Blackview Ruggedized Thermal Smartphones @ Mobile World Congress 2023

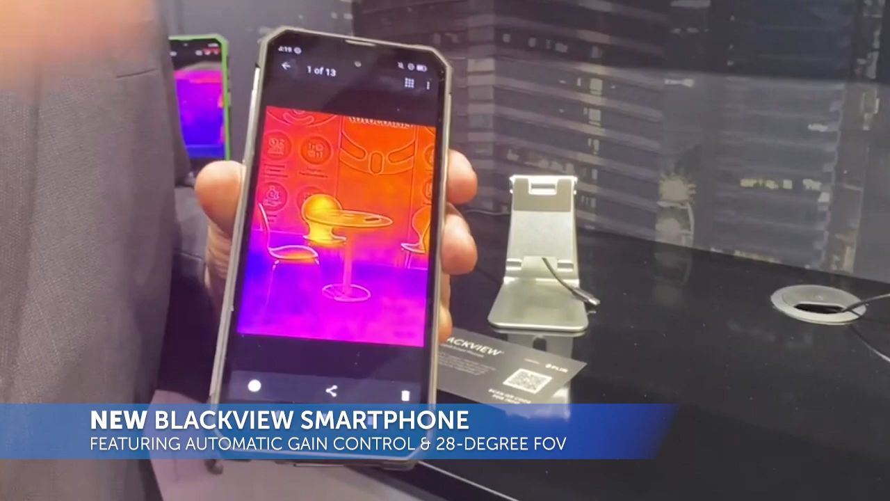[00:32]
One is the My FLIR Lite software, which is a world's first. It's a condensed version of the famous My FLIR application, geared toward, let's say,
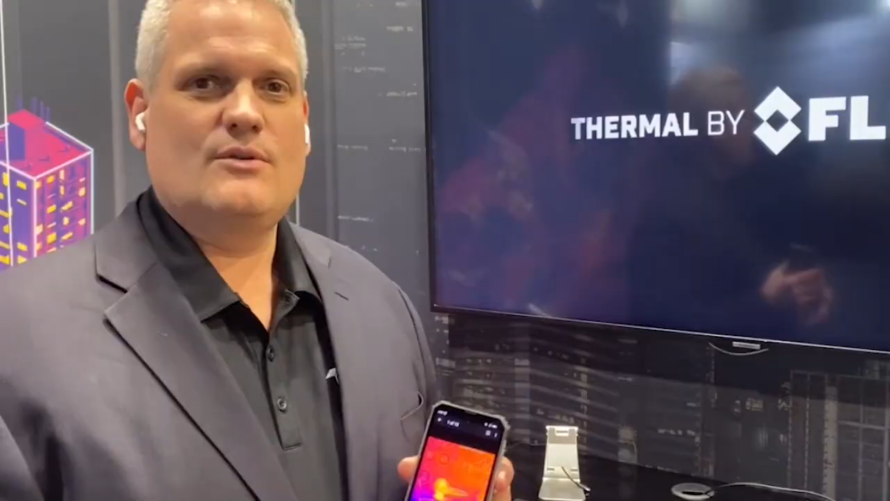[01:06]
from the thermal imaging perspective rather than you go toward them. So for instance, here's the existing 8800 image of a seat that's about,
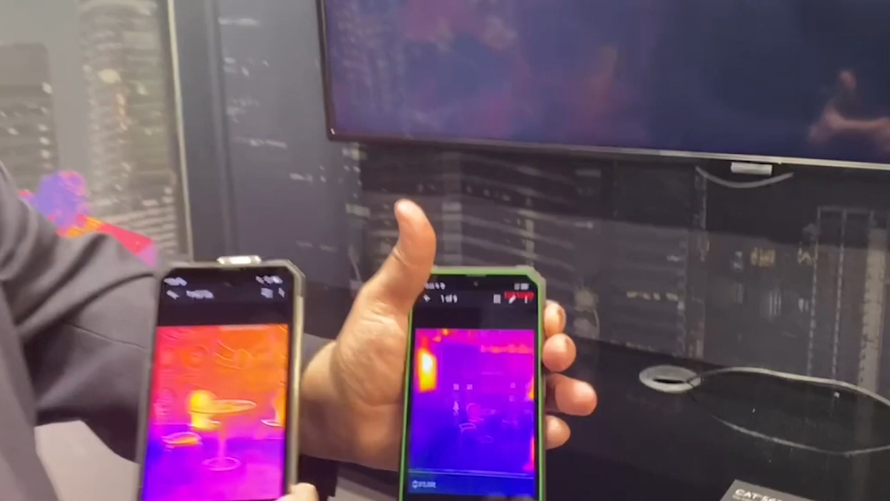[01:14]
uh, I don't know, about eight meters away from us.
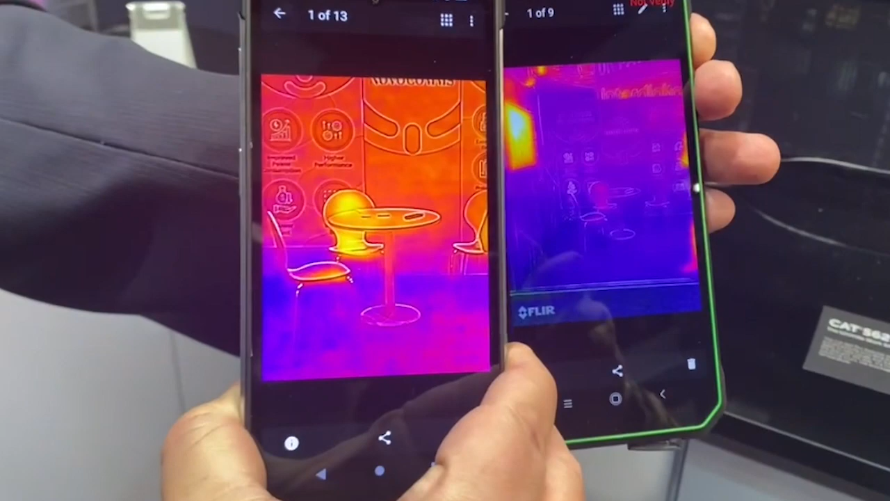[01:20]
And you notice on the new phone, with the more narrow field of view, that it actually brings out a little bit more detail
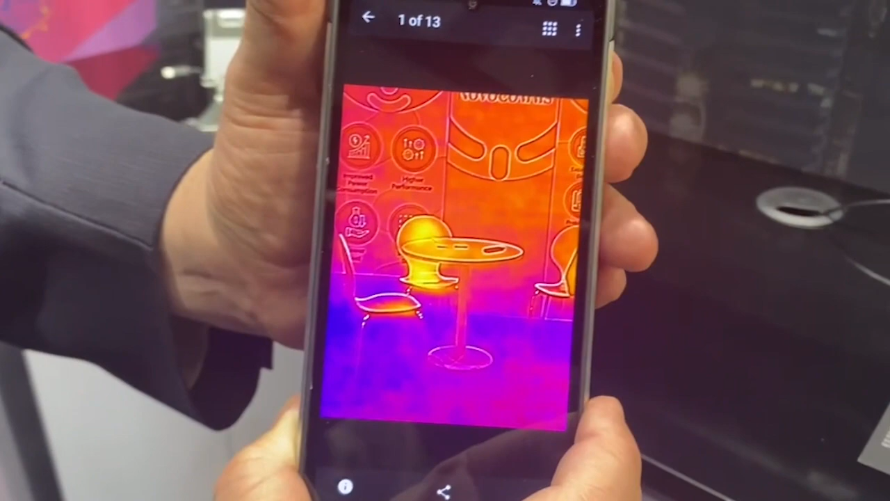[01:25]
and a little bit better resolution on that object of interest that's further away.
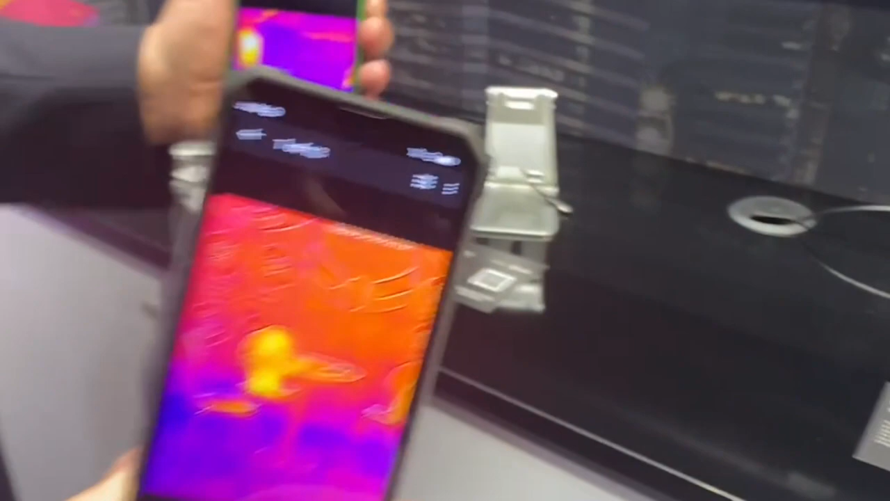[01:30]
Again, the applications for this from a personal user, a lot of personal security applications, be able to go out to the garage at night, scan to see if there's anybody out there that you don't want to want to engage with,